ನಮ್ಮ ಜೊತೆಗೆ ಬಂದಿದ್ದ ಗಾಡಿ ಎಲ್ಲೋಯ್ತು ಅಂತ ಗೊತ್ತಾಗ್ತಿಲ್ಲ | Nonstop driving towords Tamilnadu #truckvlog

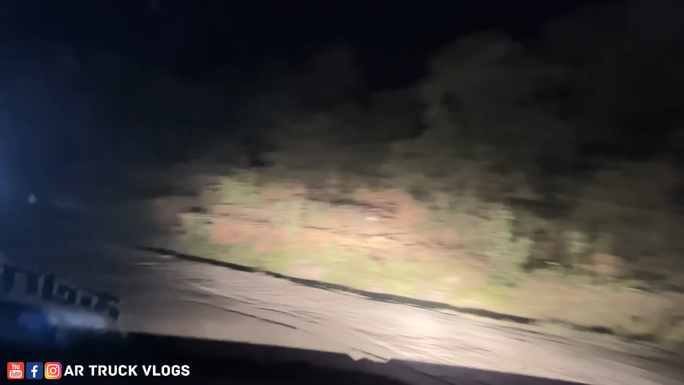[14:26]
ನೈಟ್ ಟೈಮಲ್ಲಿ ಸಿಂಗಲ್ ರೋಡಾಗಿ ಗಾಡಿ ಓಡಿಸೋಕ್ಕೆ ಬೇಜಾರಾಗ್ತದೆ ಗುರು.
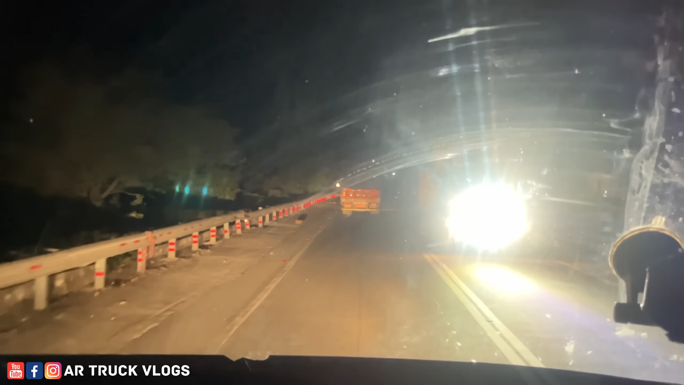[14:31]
ಹೆಡ್ಲೈಟ್ ಫೋಕಸ್ಗೆ ಆಗೋದೇ ಇಲ್ಲ. ಏನಿದ್ರು ಸಿಂಗಲ್ ರೋಡಾಗಿ ಅಗ್ಲೋತೆ ಚಂದ ಓಡಿಸೋಕ್ಕೆ.
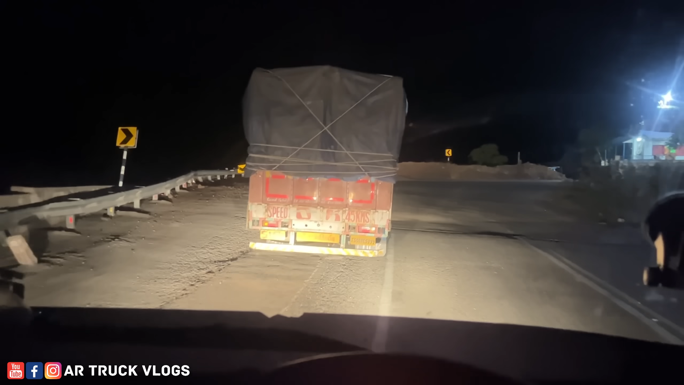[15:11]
ಒಳ್ಳೆ ಘಾಟ್ ಇದು, ಸಕ್ಕತ್ ಘಾಟ್, ಹೆವಿ ಘಾಟು, ಅಷ್ಟು ದೊಡ್ಡದಿಲ್ಲ, ಒಂದೇ ಒಂದು ಬೆಟ್ಟ ಹತ್ಬೇಕಷ್ಟೇ, ಬಟ್ ದೊಡ್ಡ ಘಾಟು.
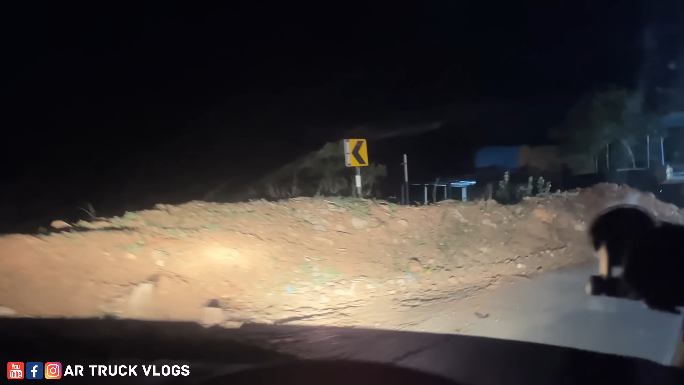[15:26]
ಶ್ರೀ ಅಭಯಂ ಮಸ್ತಿ ಆಂಜನೇಯ ಸ್ವಾಮಿ ಆಲಯಂ,
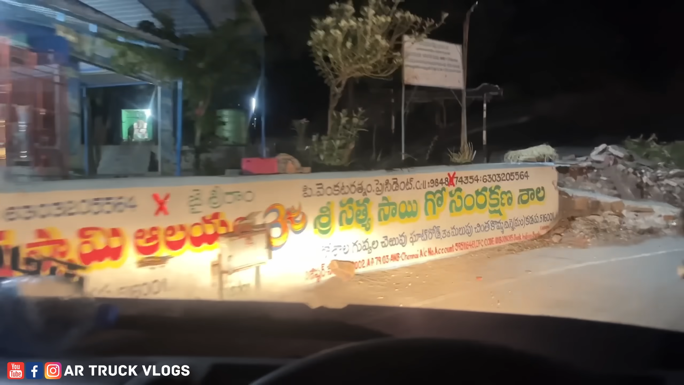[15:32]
ಆಂಜನೇಯ ಸ್ವಾಮಿ ದೇವಸ್ಥಾನ.
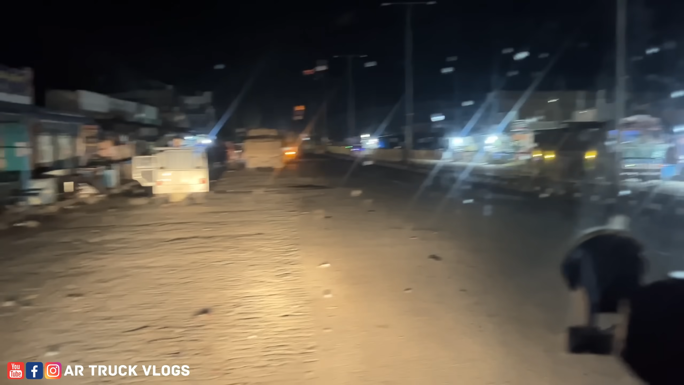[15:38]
ಟೈಮ್ ಬಂದು 1:30 ಆಯಿತು, ಇಲ್ಲೇ ಟೀ ಅಂಗಡಿಗಳೆಲ್ಲ ಓಪನ್ ಇದ್ದಾವೆ ಲೆಫ್ಟು ರೈಟಲ್ಲಿ.